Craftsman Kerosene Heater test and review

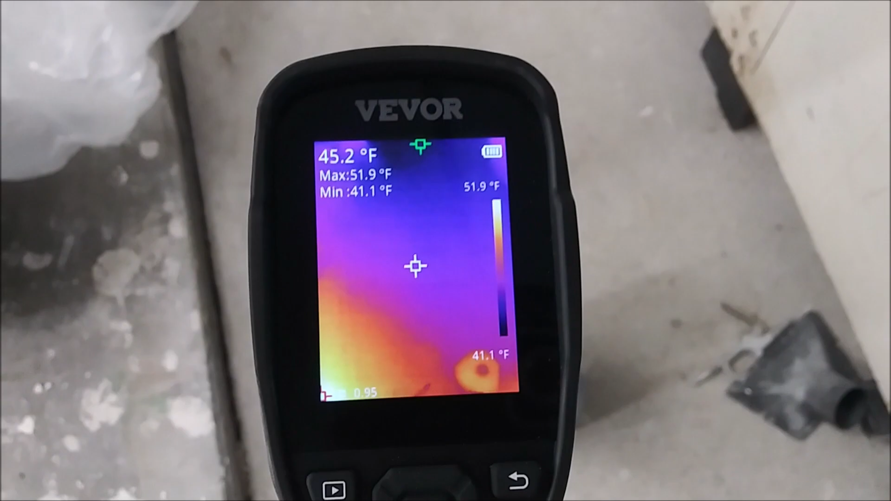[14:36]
On screen: spot 45.2°F, max 51.9°F, min 41.1°F, scale top 51.9°F, scale bottom 41.1°F
and so yep there we go that is our Craftsman
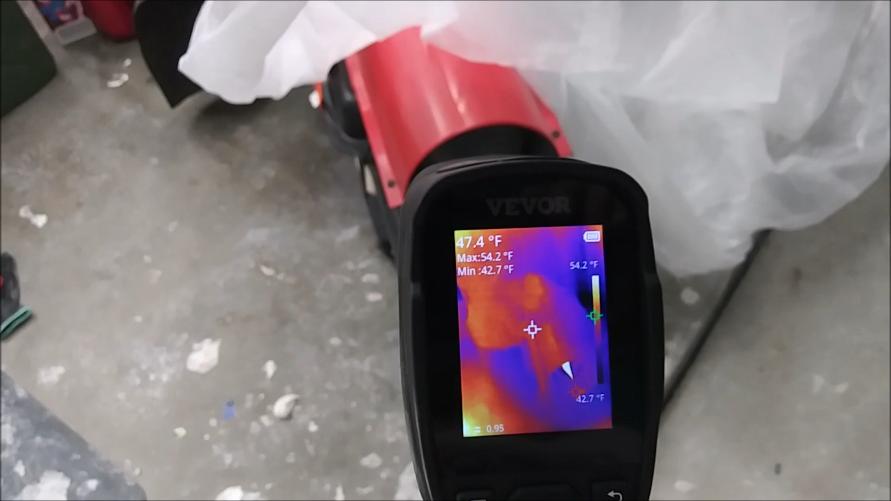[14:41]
On screen: spot 47.4°F, max 54.2°F, min 42.7°F
torpedo jet engine heater guy how long it took to heat the room up what it was then and what it was this many hours later so
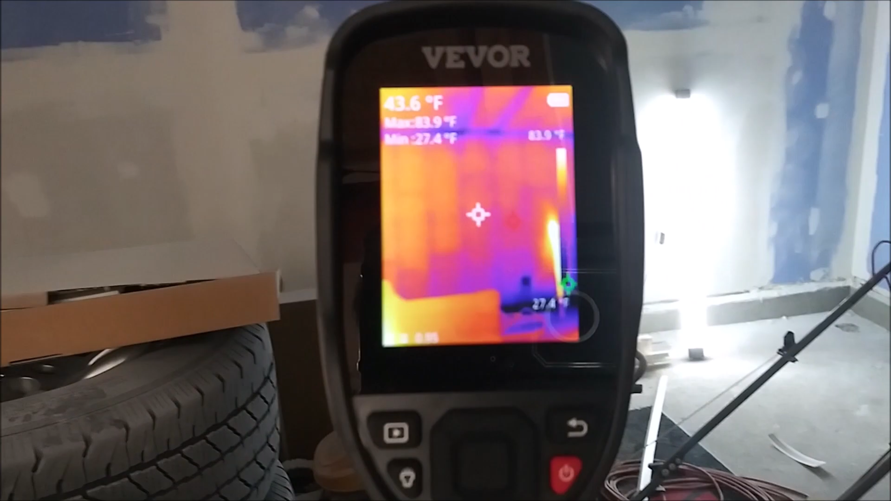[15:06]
On screen: spot 43.6°F, max 83.9°F, min 27.4°F, scale top 83.9°F
and then also I guess how well insulated my garage is and then you can see all the spots that are the least insulated
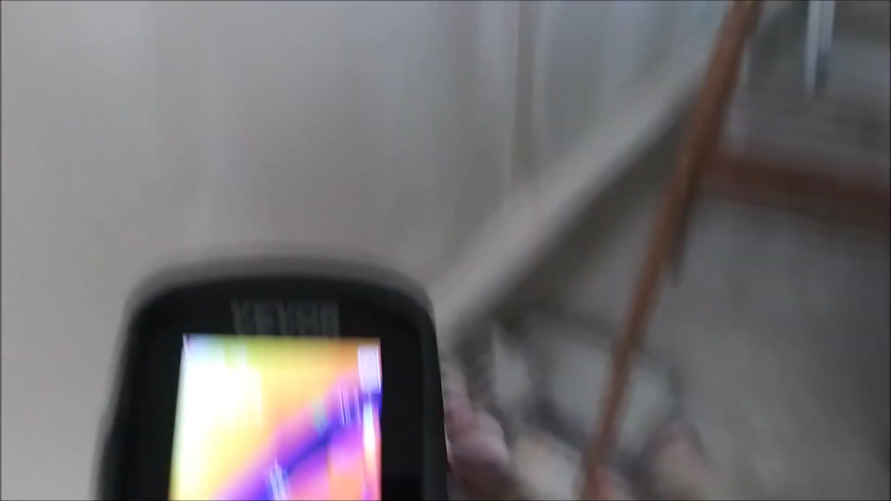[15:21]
where all the concrete is where it's
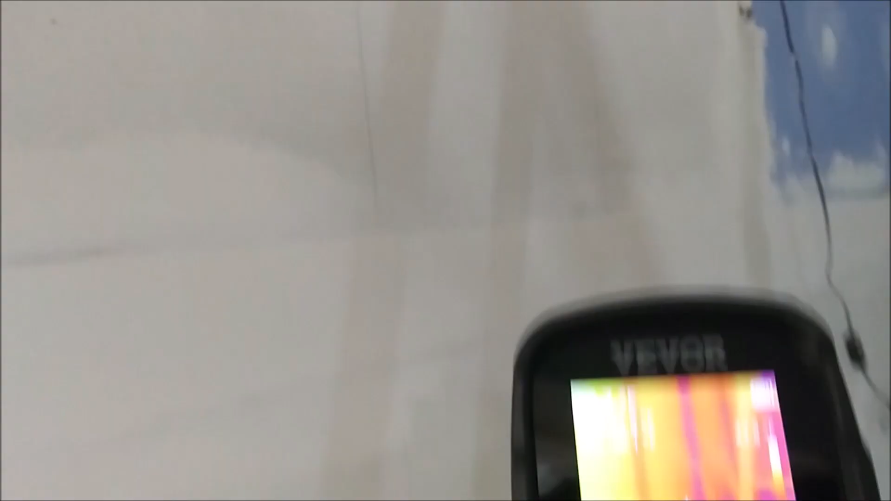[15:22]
insulated and then of course you can see where all the studs are
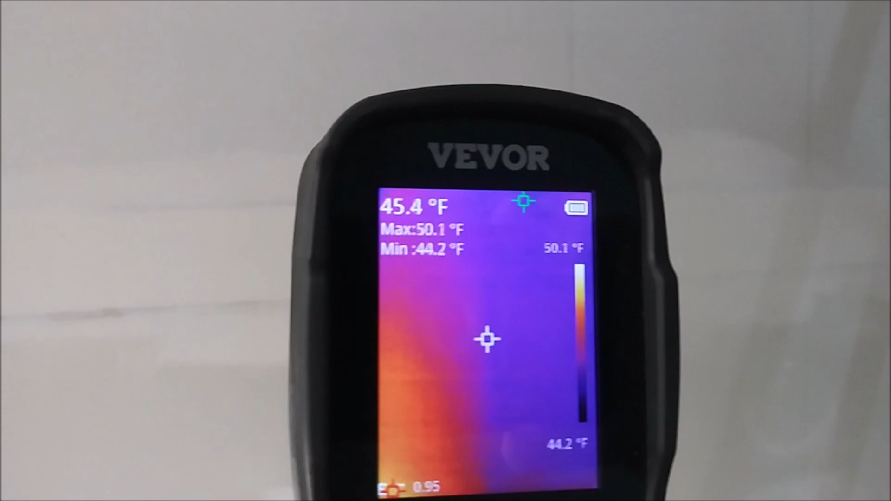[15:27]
On screen: spot 45.4°F, max 50.1°F, min 44.2°F, scale top 50.1°F, scale bottom 44.2°F
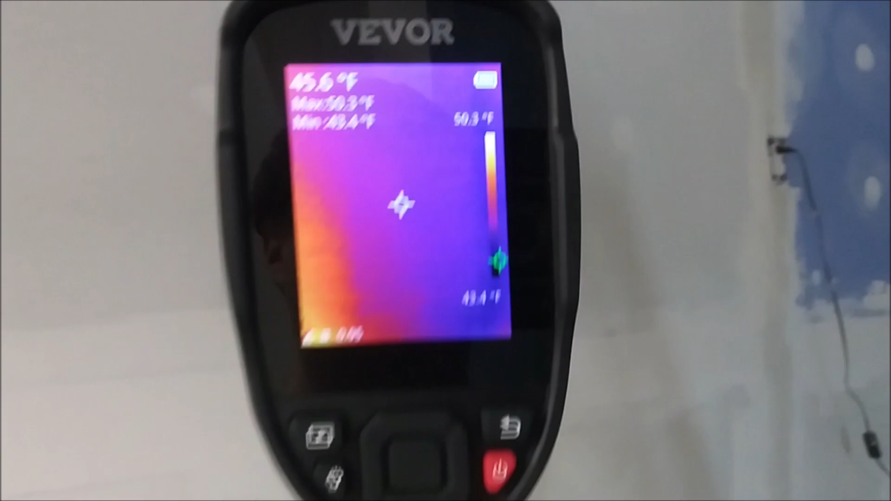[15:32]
for the same reason because all the insulated spots will be
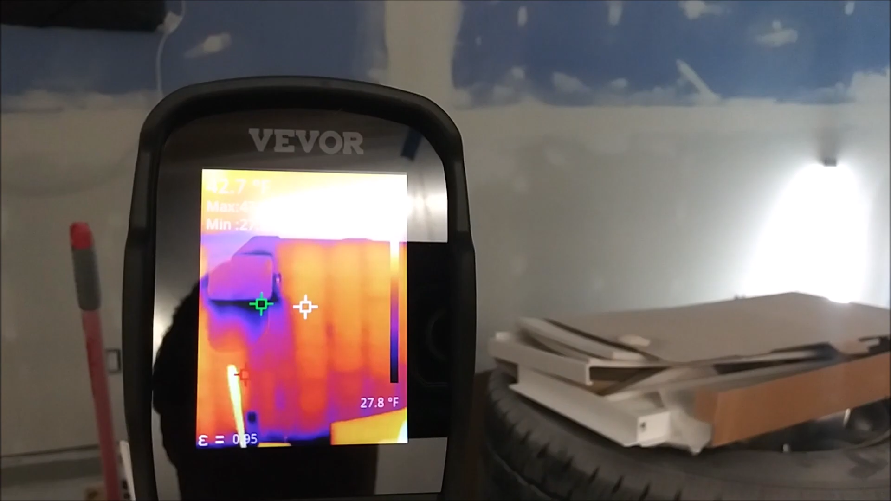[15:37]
warmer than everywhere where there are studs and there's no insulation which is why I'm able to see through the walls
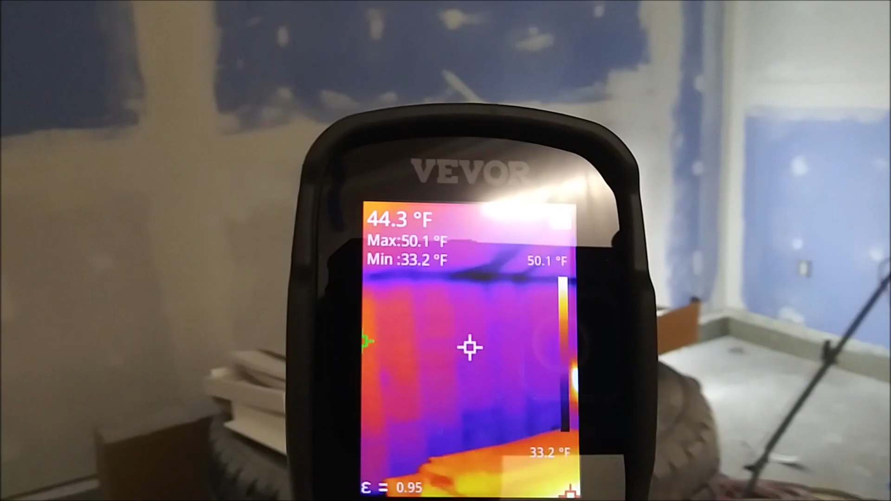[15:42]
On screen: spot 44.3°F, max 50.1°F, min 33.2°F, scale top 50.1°F, scale bottom 33.2°F
and locate them which will really come in handy after I start painting and then I forget where all my studs are
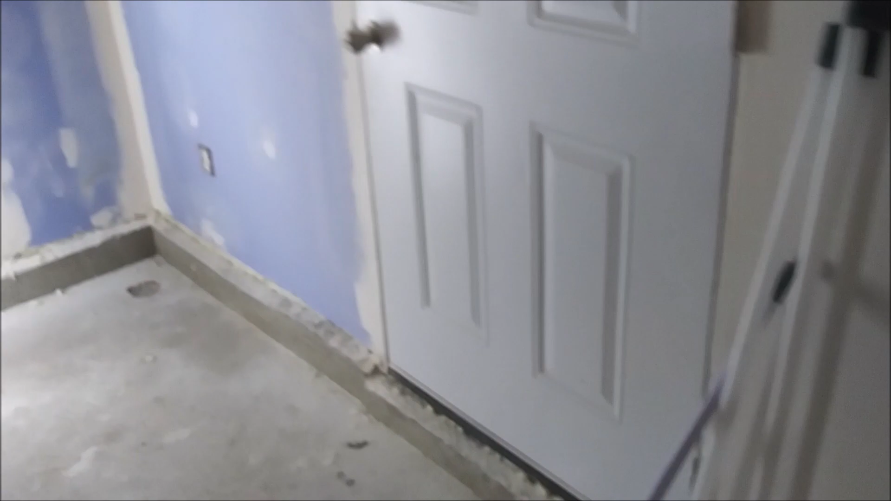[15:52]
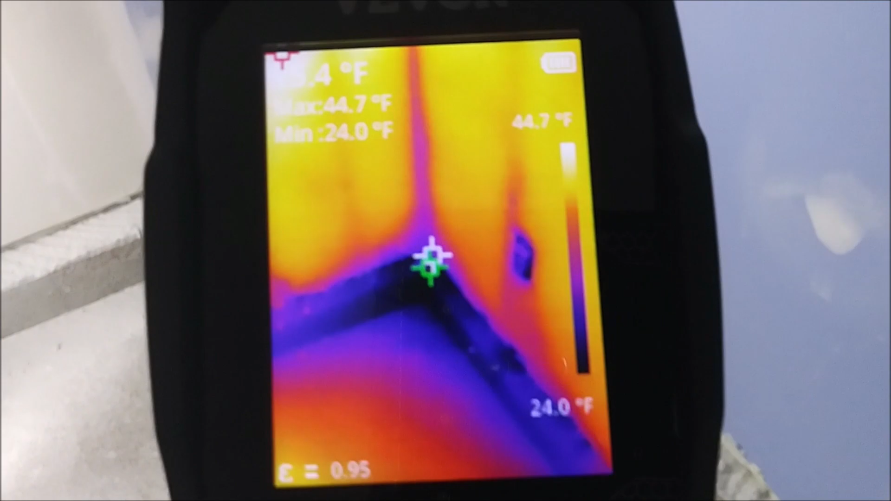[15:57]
On screen: max 44.7°F, min 24.0°F, scale top 44.7°F, scale bottom 24.0°F
then any corner or area where your outlets and stuff are is obviously colder
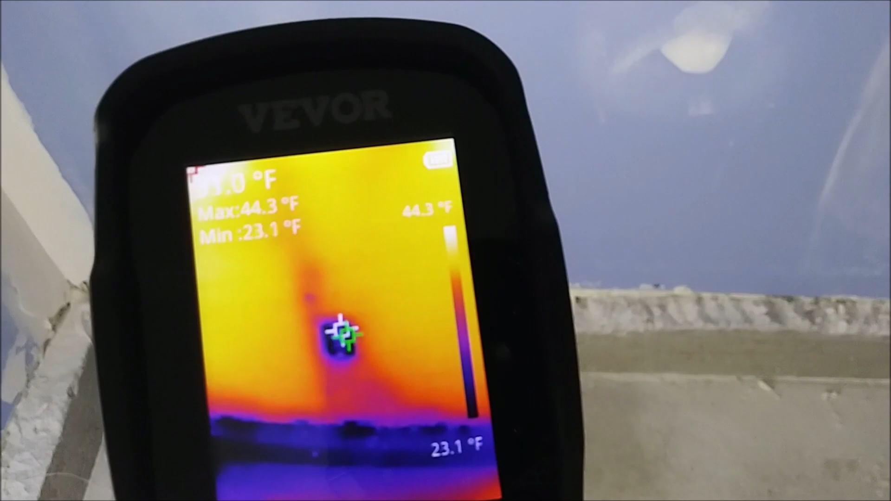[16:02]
On screen: max 44.3°F, min 23.1°F, scale top 44.3°F, scale bottom 23.1°F
along the door colder
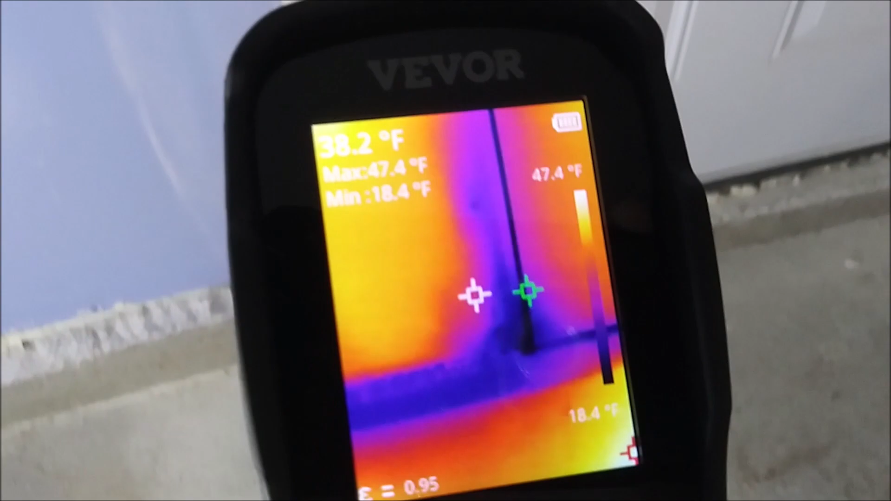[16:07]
On screen: spot 38.2°F, max 47.4°F, min 18.4°F, scale top 47.4°F, scale bottom 18.4°F
but that has this really has nothing to do with the Craftsman heater it's just interesting
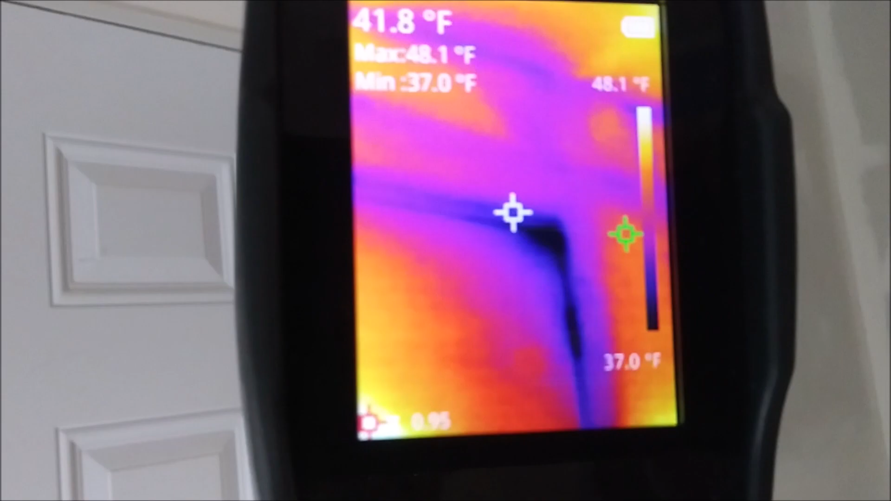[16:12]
On screen: spot 41.8°F, max 48.1°F, min 37.0°F, scale top 48.1°F, scale bottom 37.0°F
where all I lose most of my heat from
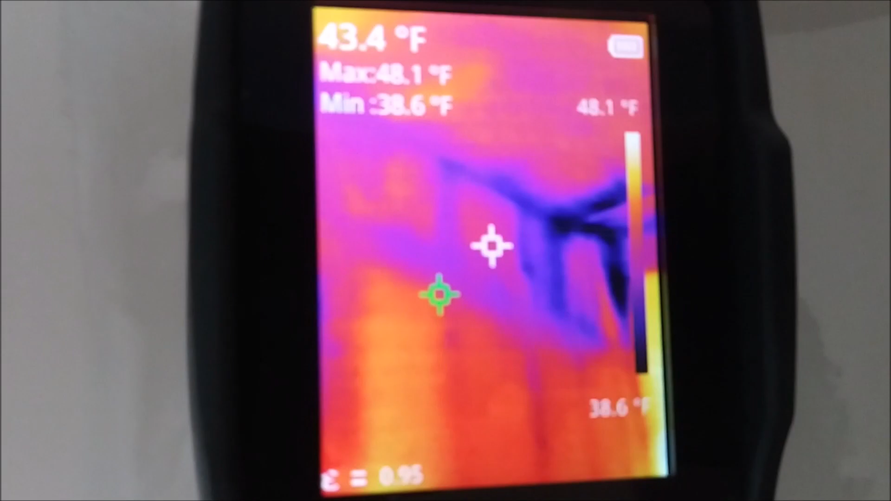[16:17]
On screen: spot 43.4°F, max 48.1°F, min 38.6°F, scale top 48.1°F, scale bottom 38.6°F
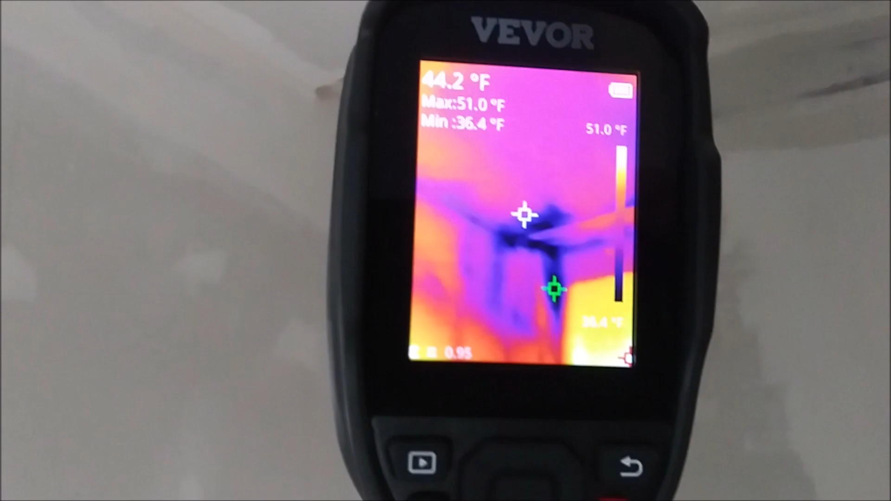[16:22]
On screen: spot 44.2°F, max 51.0°F, min 36.4°F, scale top 51.0°F, scale bottom 36.4°F
areas where I have little insulation or less insulation that's how sensitive this thing is
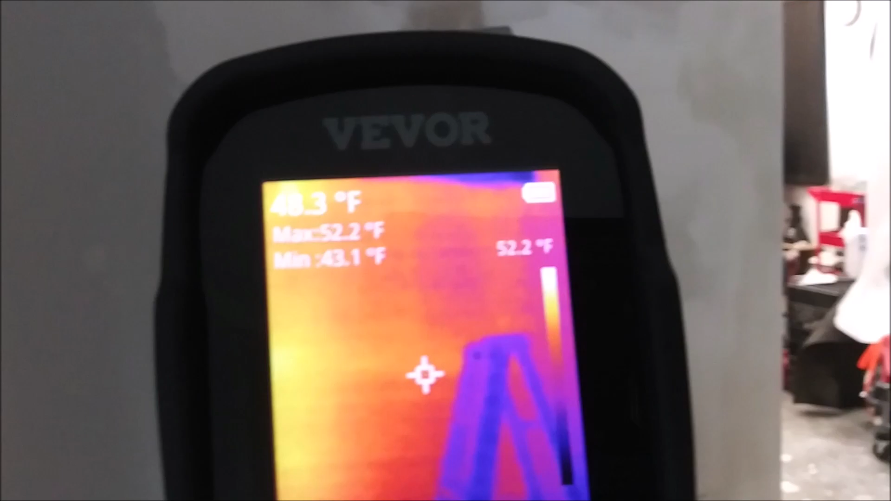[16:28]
On screen: max 52.2°F, min 43.1°F, scale top 52.2°F
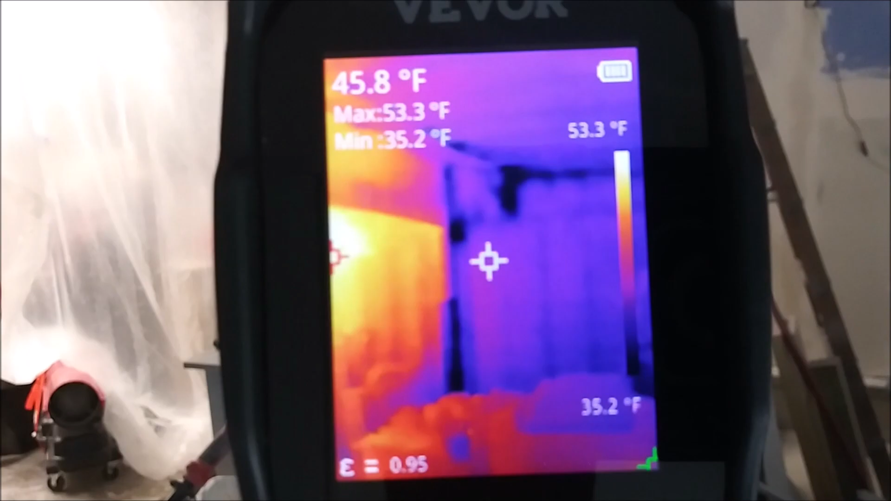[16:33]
On screen: spot 45.8°F, max 53.3°F, min 35.2°F, scale top 53.3°F, scale bottom 35.2°F
and then the AC and then the AC unit you can see a lot of heat
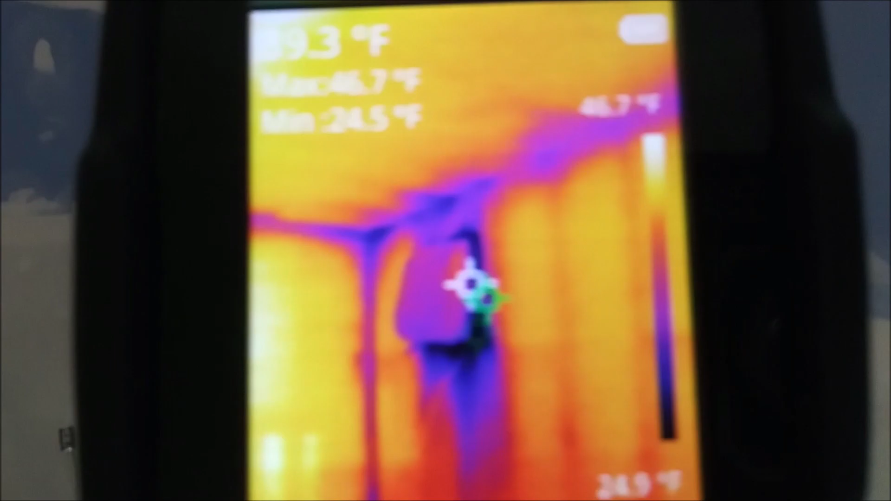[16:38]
leaving through around where it is situated in the wall